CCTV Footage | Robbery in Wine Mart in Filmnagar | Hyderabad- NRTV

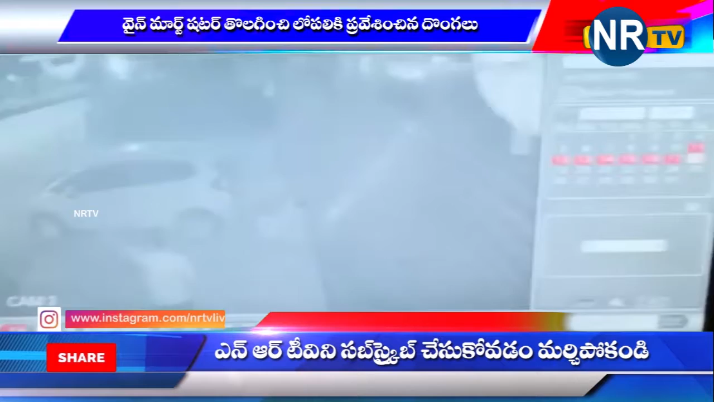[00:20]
चुट्टू एरपाट चेसिन सीसी केमरालों लो दोंगतनम चेसिन वेक्तुलू विजुवल्स रिकार्डायाई आई करेदैन मज्यम बाटिल्लू उन्न वाटिनी टच्च्चे यकुंडा नगदु मात्रमे दोच्च केल्ल्यारू दोंगतनानकी पालपडिन वेक्तुलू